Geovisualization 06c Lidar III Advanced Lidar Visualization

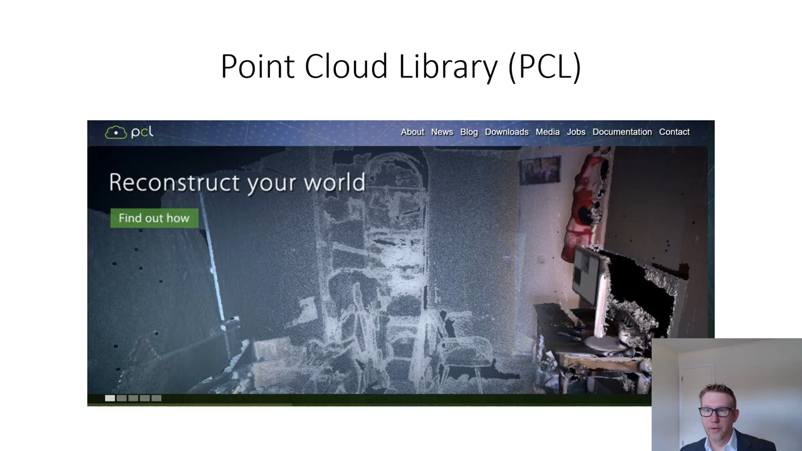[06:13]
I think that it's gotten to be a little bit less geographically centric and more robust to dealing with point clouds of sort of. So this is an example of an interior space. And I and I think that that that tends to be more the emphasis. So I don't I don't personally use PCL that much, although it seems like a great program.
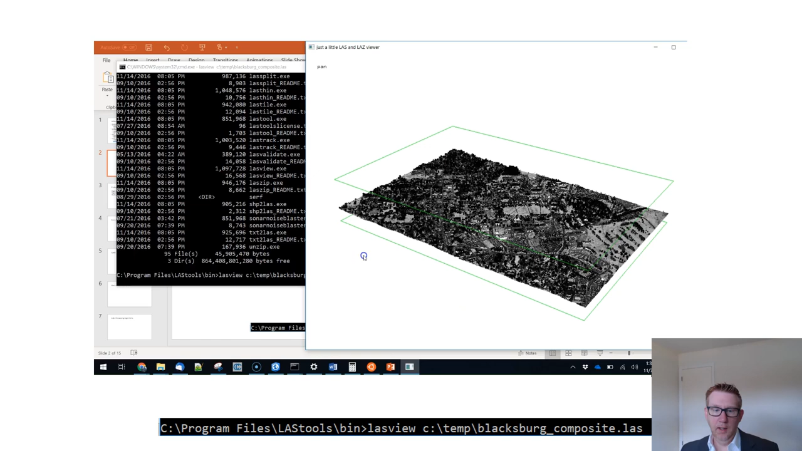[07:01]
This is an example of one of the tools in with the last toolkit with the alias tools toolkit. This is last view last view is a way that you can just sort of very easily load a point cloud and and visualize it and manipulate it. I think in terms of sort of the footprints of it, it doesn't get much better than this.
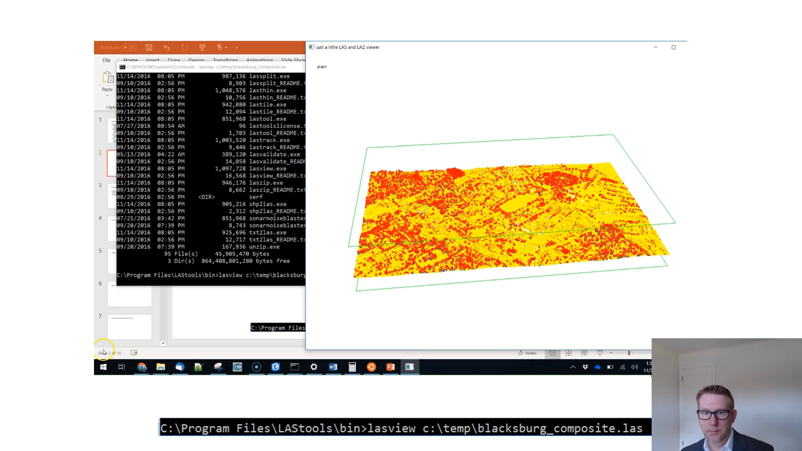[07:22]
This is about the smallest LIDAR viewer that you can that you can have. So if all you want to do is just sort of look at your LIDAR data, then this is a great toolkit. And you can sort of here we're sort of scrolling through and looking at different ways to colorize it. So you can colorize according to height. You can colorize according to scan rank or intensity or any of the other attributes associated with the point cloud data. The classification you can you can visualize it that way. This is a Blacksburg composite LIDAR data set.
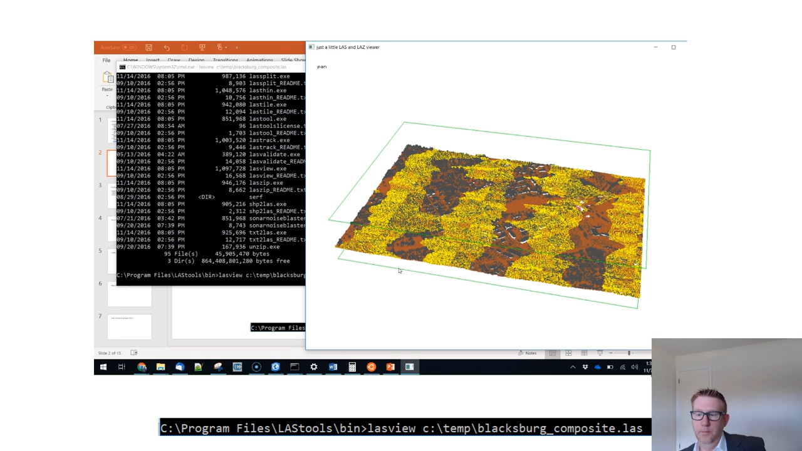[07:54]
This is just taking a few of the tiles near the Blacksburg area from the 2010,
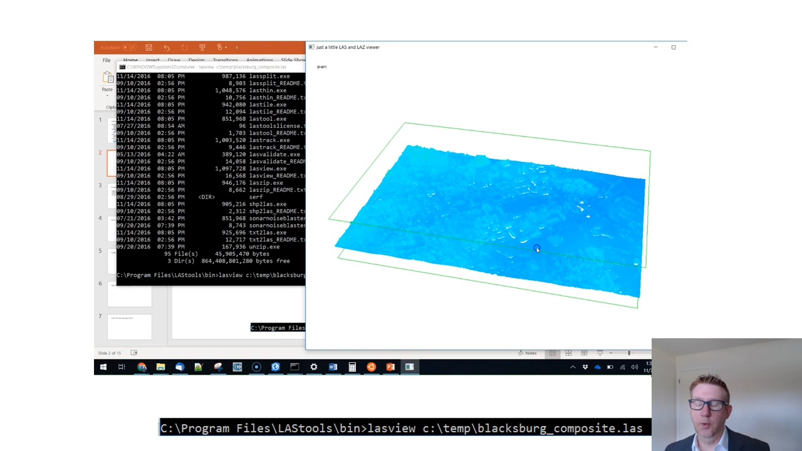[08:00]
2012 Blacksburg LIDAR data set downloaded from the VGen interface and then merged, merged together to form kind of a bigger single tile to manipulate.
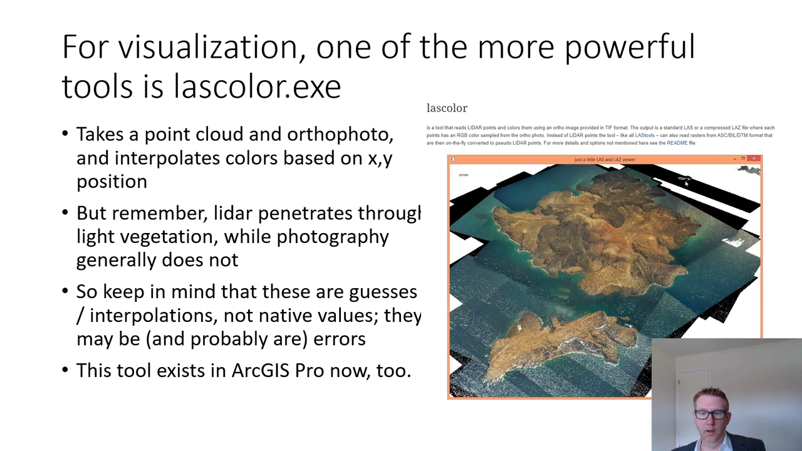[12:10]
This tool I'm going to talk about with last color, but that tool, this exact tool essentially does work in ArcGIS Pro because I wanted to talk about last tools a little bit here. We're going to talk about that, but but but do feel free to try the tool that's an arc as well.
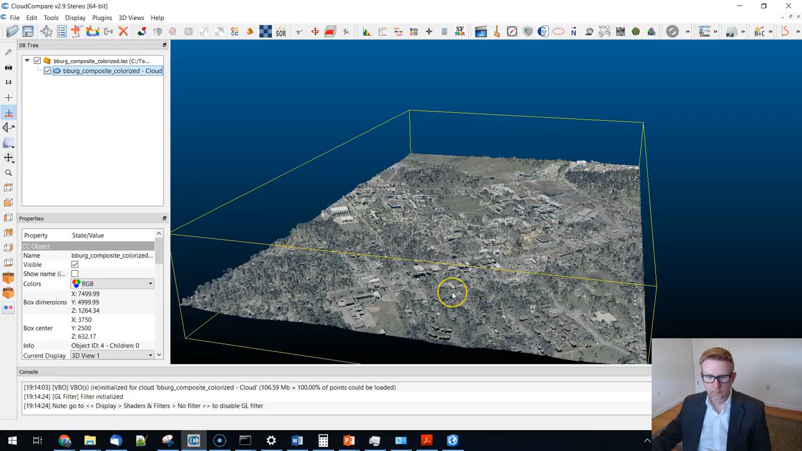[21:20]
So this is an example of a colorized point cloud.
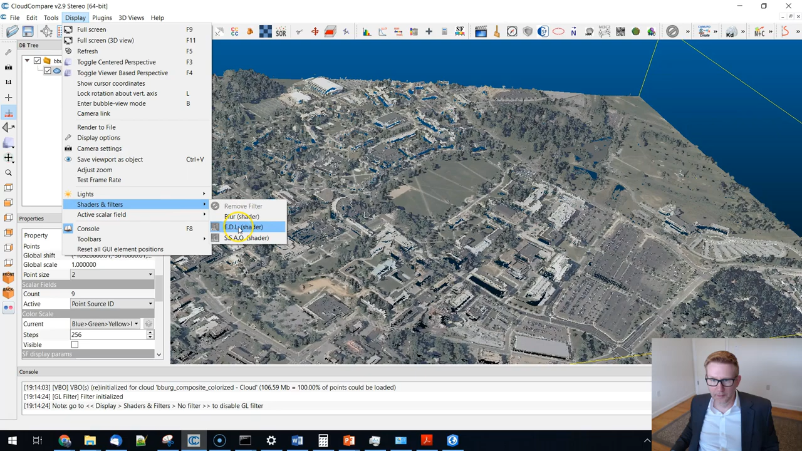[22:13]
But the shader is especially useful when you've got when elevation is being used to color the image.
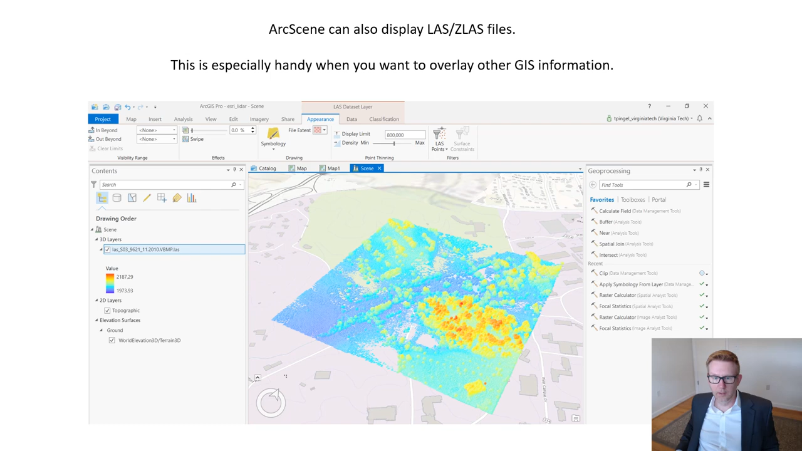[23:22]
A lot of times I'm just working with a point cloud. So things like cloud compare are easier for me. But when but when you are sort of using the stuff to make GIS related judgments, then then ArcScene is a really good option. When you drag and drop multiple tiles, the map document looks like this.
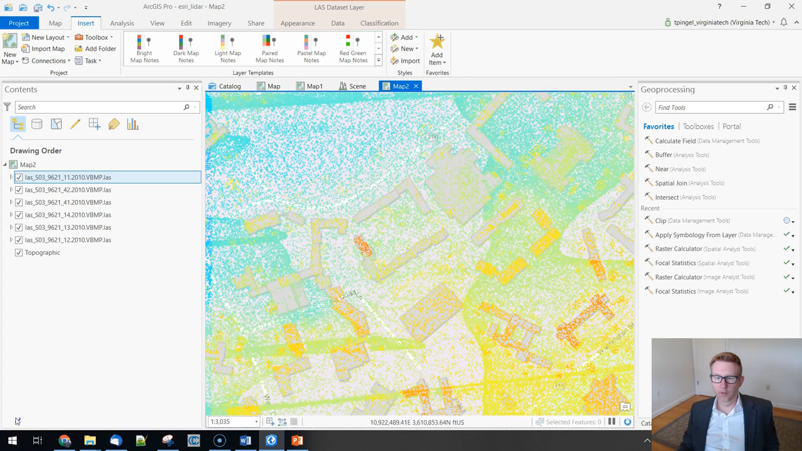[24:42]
And you can see just as the same thing kind of happens with with DEMs or not true color rasters. But if there's sort of a symbology applied to your raster, the edges don't quite match up. Right. The symbology is essentially being applied at the per tile level. So you can see that the color mapping is not perfect. But that's an easy thing.